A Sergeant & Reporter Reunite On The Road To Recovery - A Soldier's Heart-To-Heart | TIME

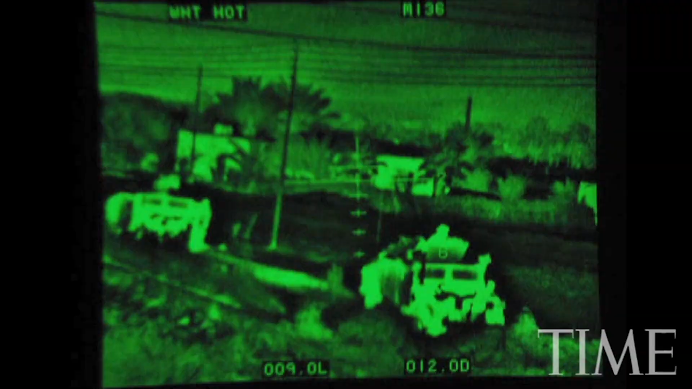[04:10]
That sort of still defines part of our relationship because he saved my life. I got a couple guys set up here.
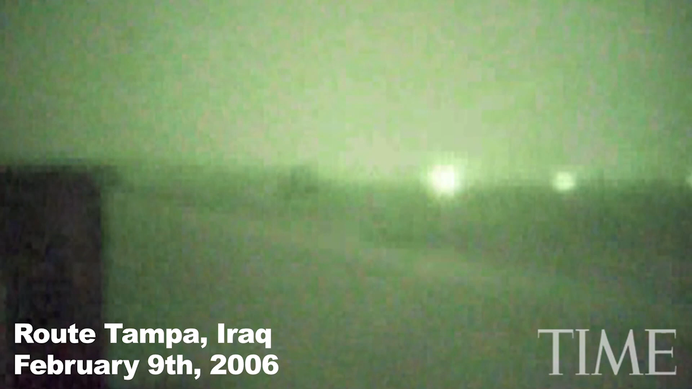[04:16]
Kept scanning. There's a couple more guys. And two became six. And six became ten. And ten became twenty.
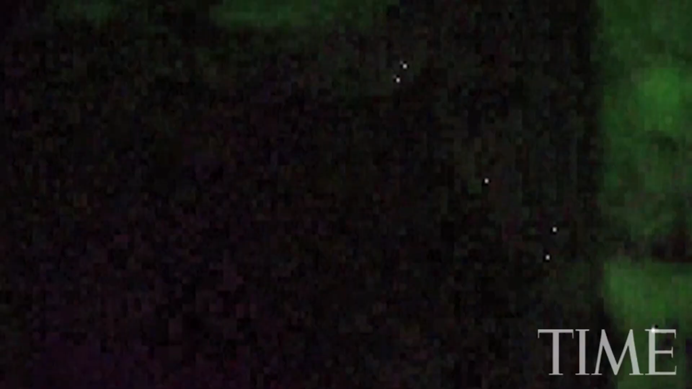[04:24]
And everything in my soul knew it was bad. Everything out there was bad. When we got word from our higher headquarters that we could engage this enemy,
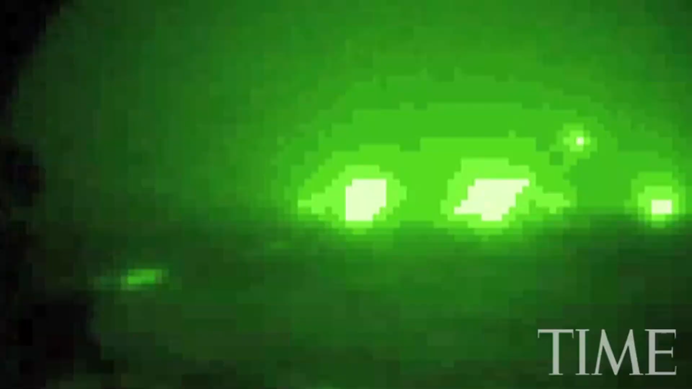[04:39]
enemy fire that came back just tore the night in half.